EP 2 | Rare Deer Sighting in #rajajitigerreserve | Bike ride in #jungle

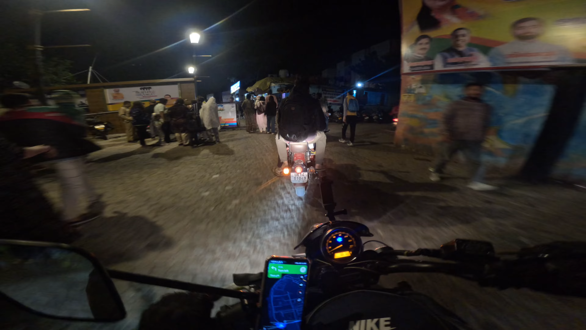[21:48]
हमें यहाँ से जाना है, यहाँ से जाना है हमें ये।
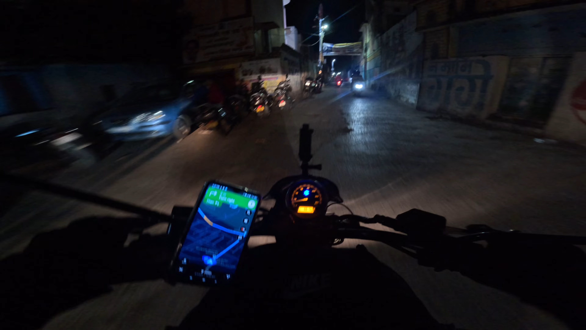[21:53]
चलो भाई पहुँच के दिखाता हूँ,